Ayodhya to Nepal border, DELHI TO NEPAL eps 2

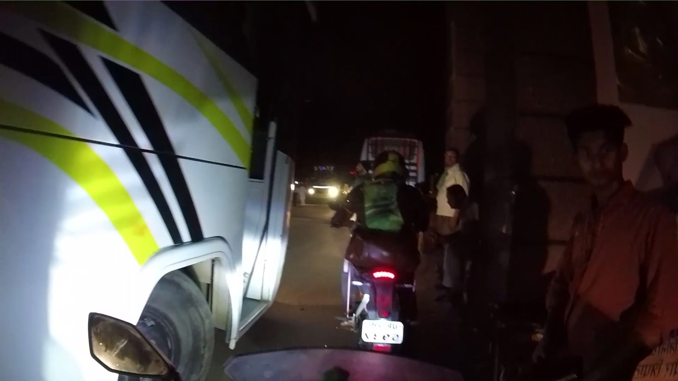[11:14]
This is, I think, Indian side, and we are entering Nepal now. That is Nepal one.
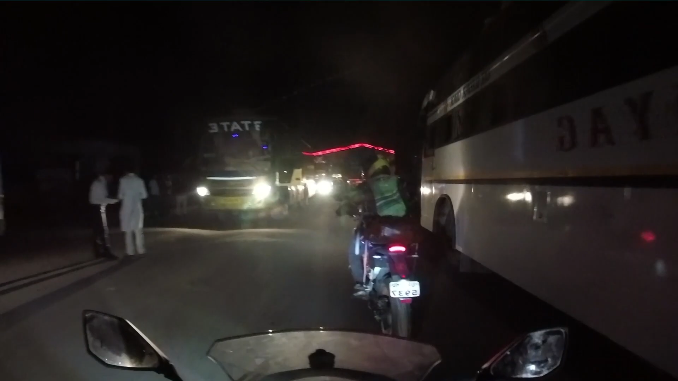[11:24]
Yeah, and we are entering Nepal. Raat ko 7:30 baje, 7:30 p.m.
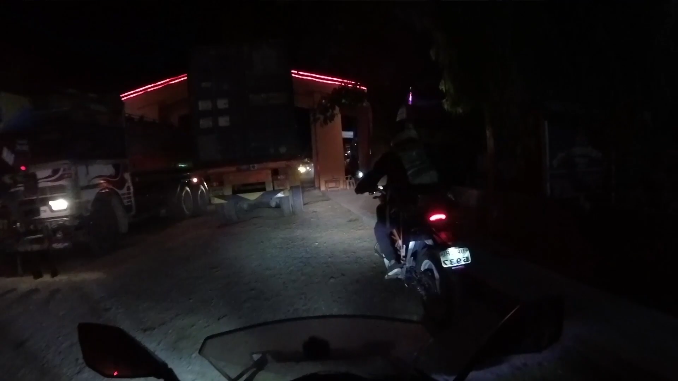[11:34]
This is the Nepal border, and we are crossing it.